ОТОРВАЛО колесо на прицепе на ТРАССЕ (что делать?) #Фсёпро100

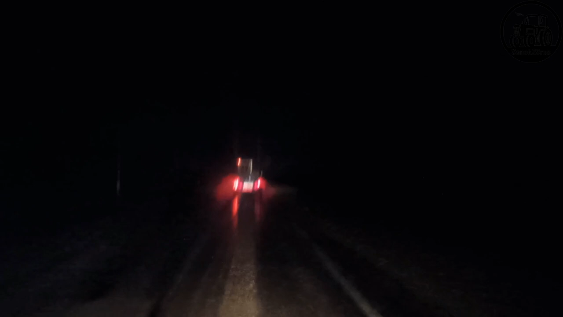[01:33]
да я снимаю не видно правда вот вот идем сколько меня километров 90 а вот у раз не знаю то ли пустая то ли груженые
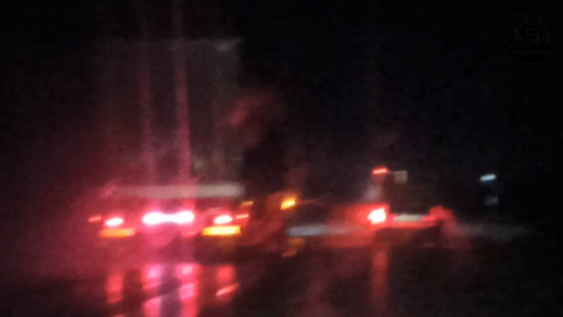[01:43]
обгоняют как стоячих это не первое это уже не первое штук шесть-семь пахан спереди едет прицеп пока за малой кровью обошлось подшипники рассыпались на реле сепараторы рассыпались или шо там случилось короче колесо со ступицей в поле ушло димон бегал одет далеко через